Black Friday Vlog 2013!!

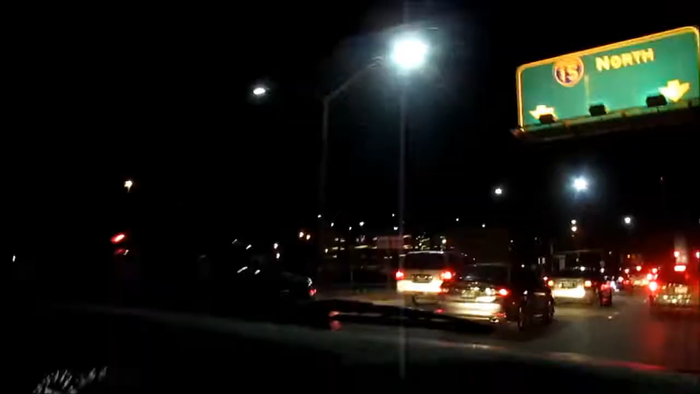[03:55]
The struggle for Black Friday is real
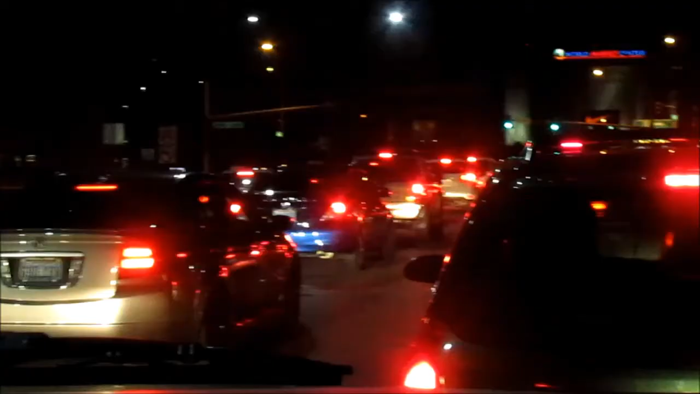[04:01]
We are never gonna get through Look at all those cars So mom, how you feel?